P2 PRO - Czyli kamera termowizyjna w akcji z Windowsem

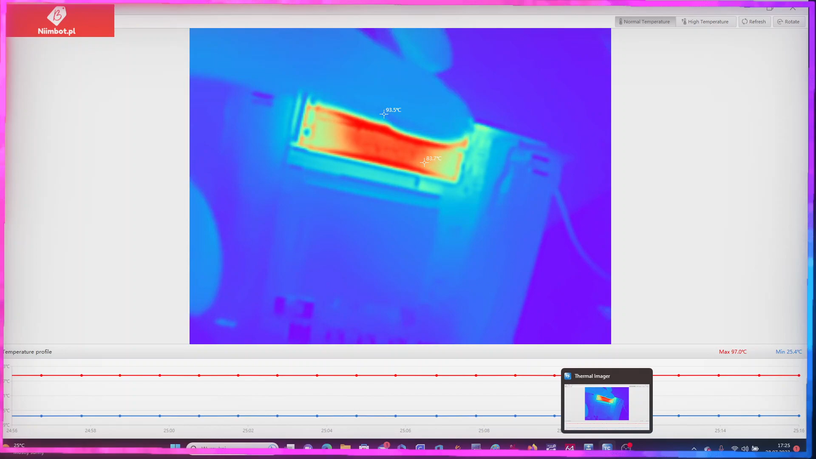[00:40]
On screen: max 97.0°C, min 25.4°C
Pod spodem mamy ten tester Lionków 18650. I tutaj widzicie teraz, że ten radiator, który jest jakby na tym testerze, nagrzewa się dosyć sporo. Zresztą tutaj mamy dwa znaczniki: 93 stopnie, 83. Czy je można przesuwać? No, trzeci mi się zrobił. Dobra, nieważne. Na krawędziach tego rezystora mamy 74 stopnie, w centrum no gotuje się 93,5 stopnia, także jak go dotkniecie paluchami, to od razu się poparzycie.
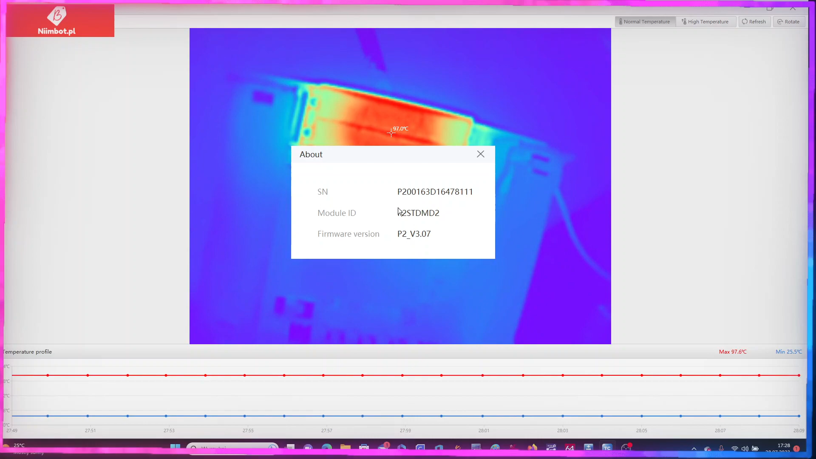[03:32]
DMD2. Jaki ma firmware? Firmware ma wersję 3.0.7. Ta kamerka. Ciekawy jestem, czy Chinole gdzieś mają jakąś aplikację, która może zaktualizować ten firmware w tej kamerce. No i co? Widzicie ogólnie tutaj cały podgląd tej płytki. Odległość jest jakieś, nie wiem, 10 cm, może troszeczkę więcej. No i tak wygląda podgląd w trybie normal temperatur.
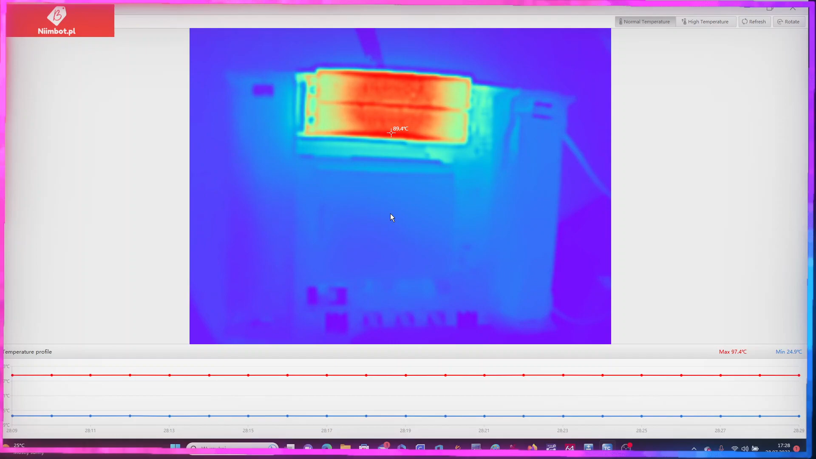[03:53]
Pokażę Wam teraz, jakie tu są opcje. Damy sobie takie coś: color, distance, DM. Właśnie nie wiem, o co chodzi z tym DM. Czy to jest jeden, DM to jest 10 cm, 2DM to jest 20 cm, czy po prostu 1DM to jest 1 metr, 2 to jest na przykład 2 metry.
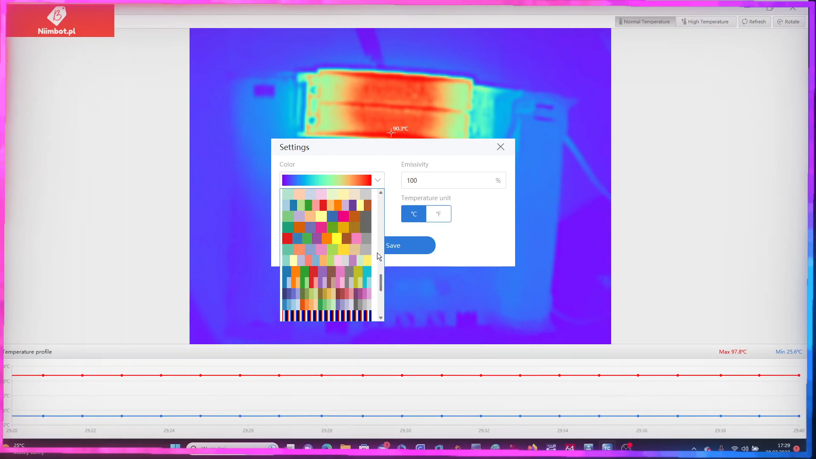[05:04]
Tych podglądów, to mam tego w cholerę. Ja zacznę może od pierwszego. Wszystkich wam nie będę pokazywał, bo to jest masakra jakaś. Zacznę od takiego. Widzimy coś takiego, a jakbyśmy sobie nie możemy przesuwać. Aha, dobra. Teraz jesteśmy w trybie tego znacznika, tak? Co gdzie nie nacisnę, to mi będzie pokazywało jakieś różne punkty. Słuchajcie, to jest taki tryb, tak to wygląda.
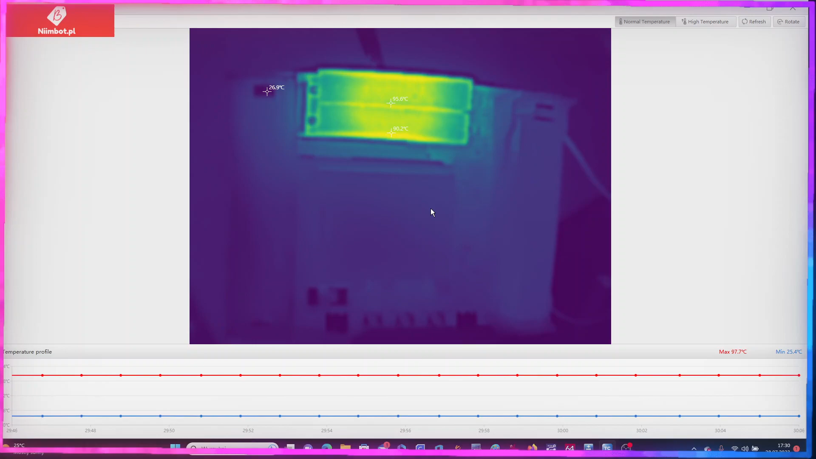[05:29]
On screen: max 97.7°C, min 25.4°C
Bez soczewki lens, czyli tej makro.
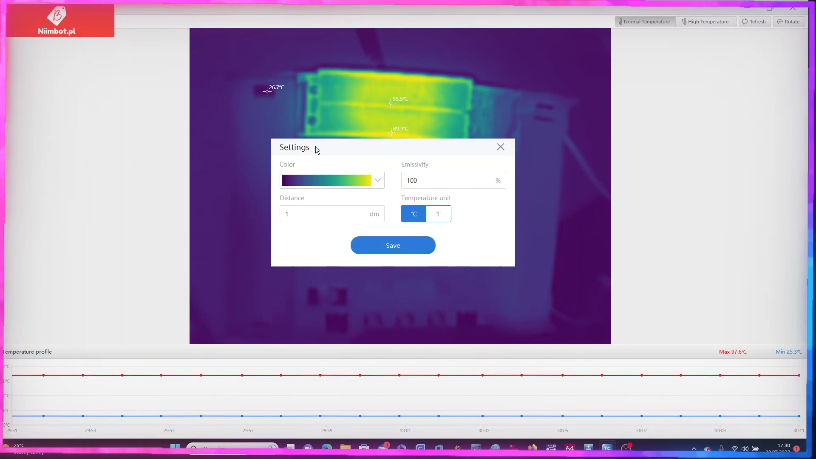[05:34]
Drugi, coś takiego.
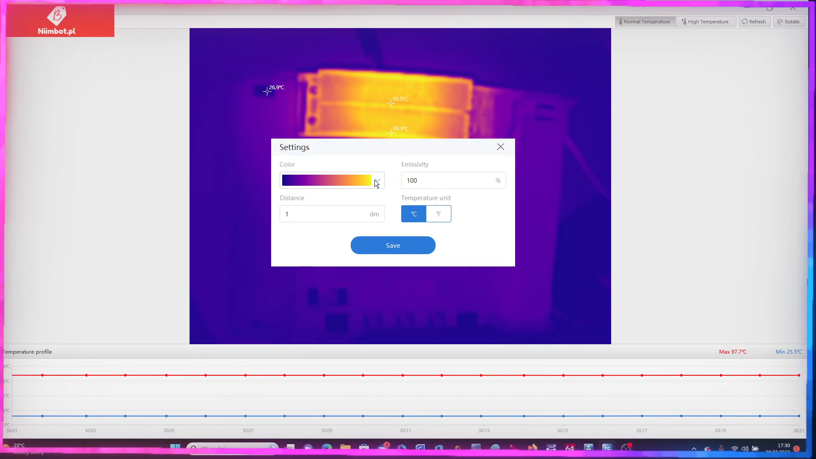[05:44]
Trzeci. Tu już bardziej taki popada w fioletowy kolor. No tutaj ładnie, fajnie, fajnie to widać. Już jest taki fajny kontrast pomiędzy zimnym a ciepłym. I o to wchodzi właśnie w takich kamerkach, żeby był ten fajny kontrast taki.
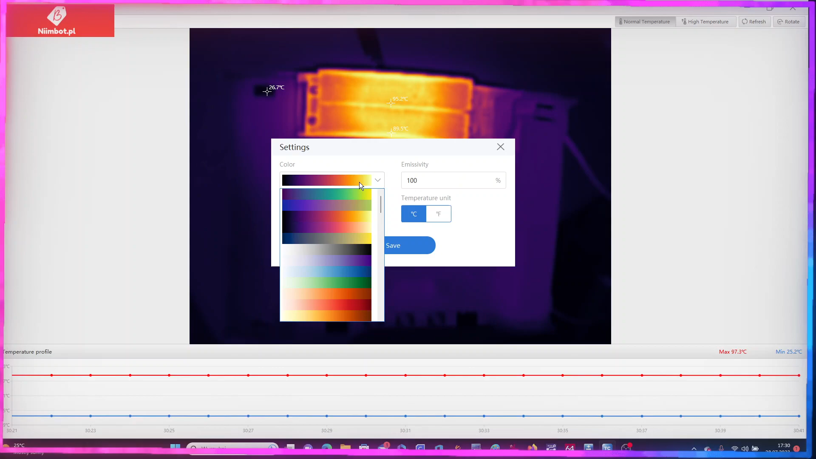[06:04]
On screen: max 97.3°C, min 25.2°C
Słuchajcie, co tu mamy? To była trzecia, czwarta. Coś takiego. Jest tutaj black and white. Wtedy ten ciemny obszar jest jako ciepły, jasny jako zimny.
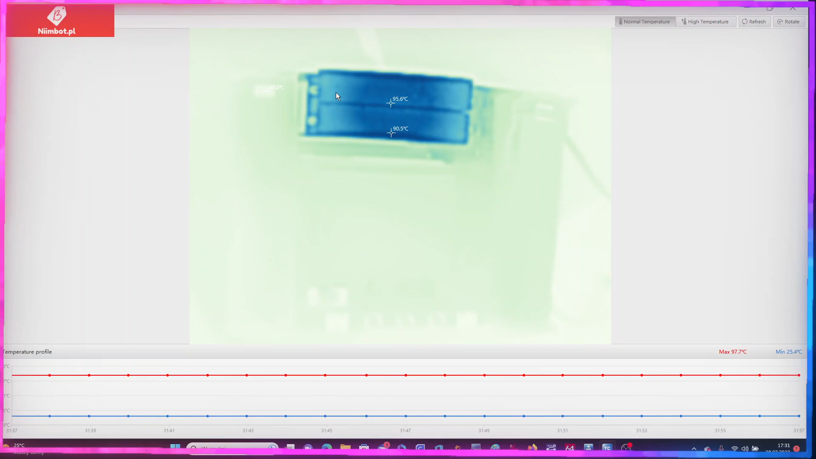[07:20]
On screen: max 97.7°C, min 25.4°C
Zaraz wam pokażę coś jeszcze lepszego. To sobie zobaczycie. Słuchajcie, przełączę się na jakieś takie tutaj po środku tryby.
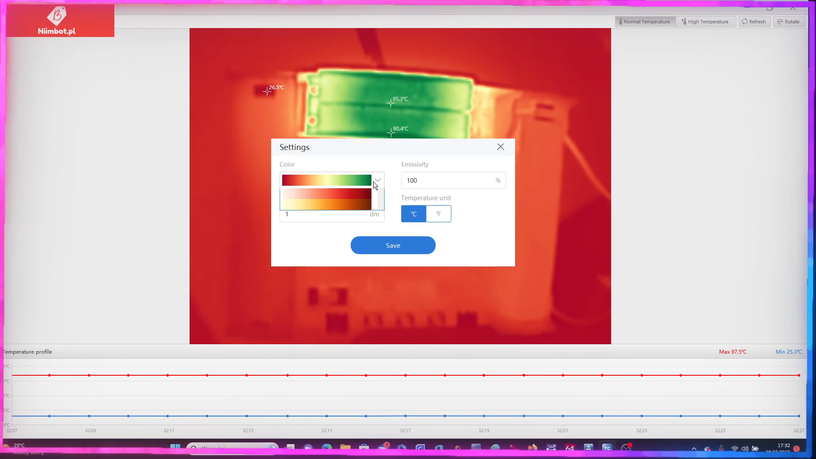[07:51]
On screen: max 97.5°C
O, tutaj jest jakiś dziwny. No, w sumie też widać, jest przełącznik.
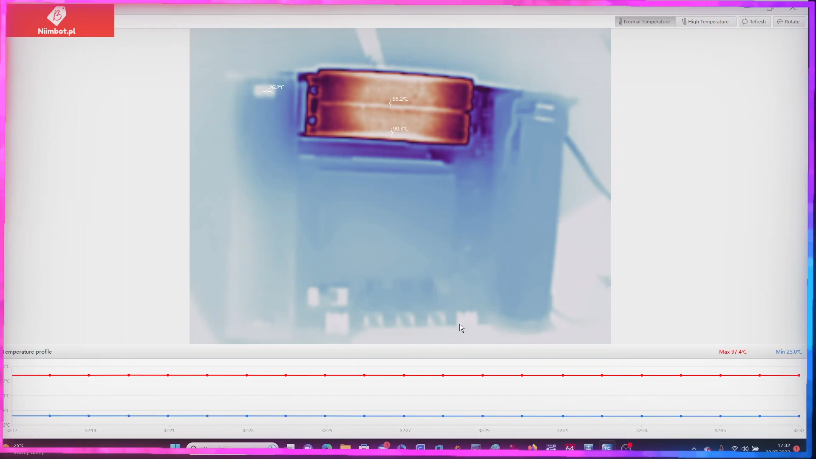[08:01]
On screen: max 97.4°C, min 25.0°C
Tutaj mamy USB-C, USB-C, przyciski widać, no ale nie widać tego tak fajnie, nie? Tak bardzo, bardzo ostro.
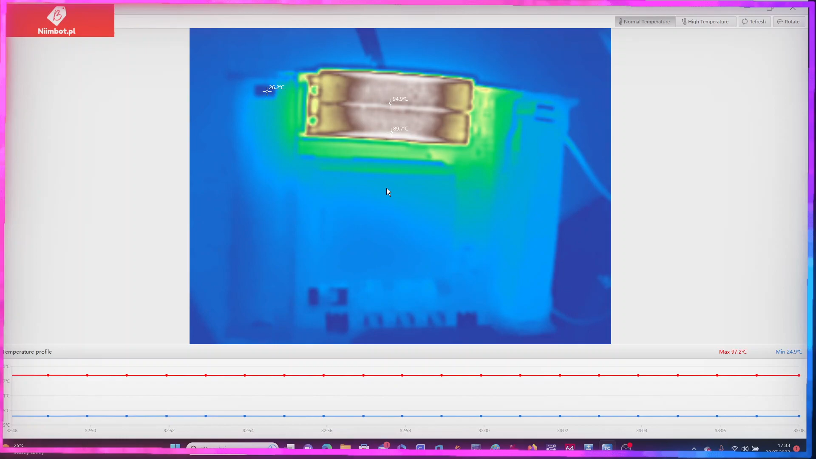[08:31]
On screen: max 97.2°C, min 24.9°C
Było to przepięknie widać. No, naprawdę bardzo, bardzo fajnie.
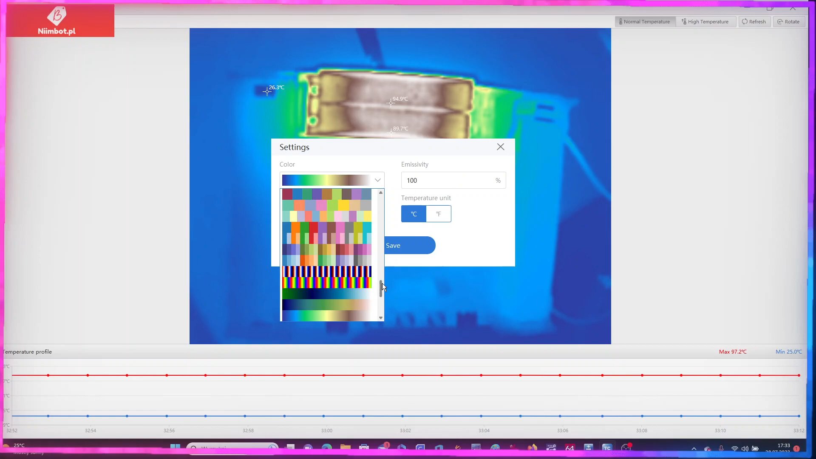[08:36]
On screen: max 97.2°C, min 25.0°C
No i tak wyglądają te tryby.
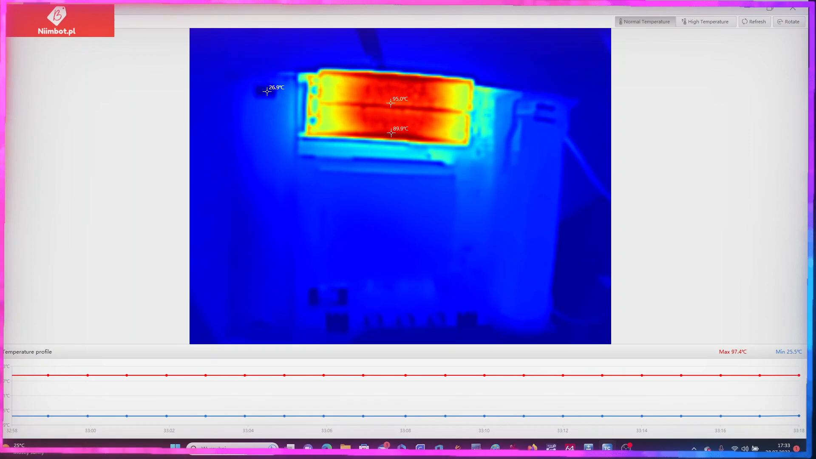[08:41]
On screen: max 97.4°C, min 25.5°C
Tutaj można sobie zmieniać. Jest ich trochę, jak widzicie. Dobra, ustawmy sobie może najpierw taką, która jest najbardziej jakby optymalna. Pierwsza, druga, trzecia. No dobra, niech będzie ta. Ok, mamy tą ustawioną. Na niej fajnie widać ten kontrast, że tu się grzeje tylko ten rezystor. I teraz tak, o, pobawmy się w zmianę dystansu. Dam na przykład, nie wiem, 4.